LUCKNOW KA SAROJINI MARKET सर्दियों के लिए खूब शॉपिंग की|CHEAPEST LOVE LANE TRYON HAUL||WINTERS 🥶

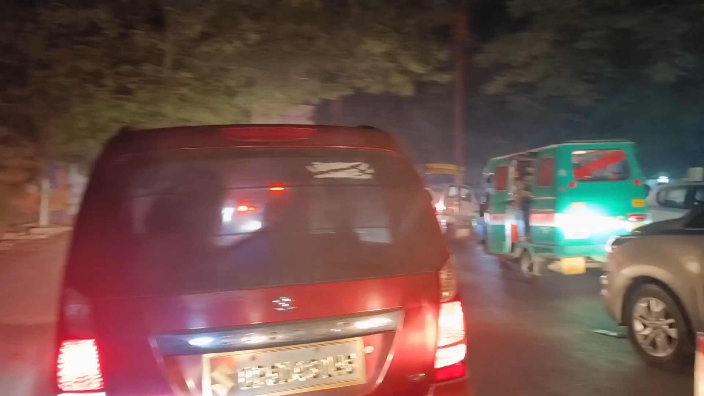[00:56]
ओके गाइस, तो हर दिन में लगा हुआ है लंबा वाला जाम।
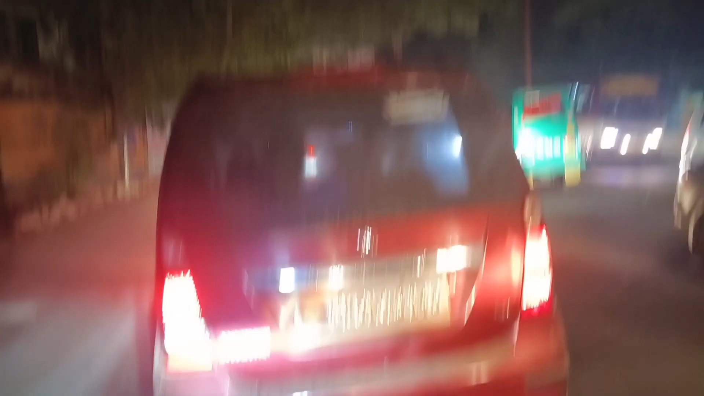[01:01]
गाइस, तो मैं पहुंच चुकी हूँ हजरतगंज।